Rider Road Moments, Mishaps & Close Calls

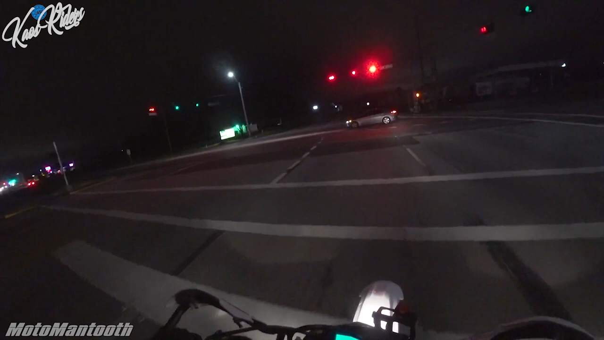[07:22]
What the f*** are you doing?
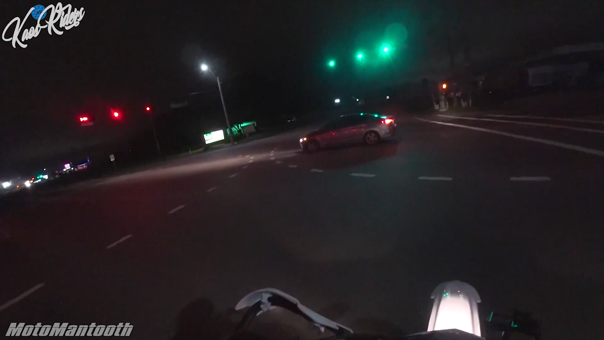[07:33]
What are you doing, dude? You're in the middle of a f***ing intersection.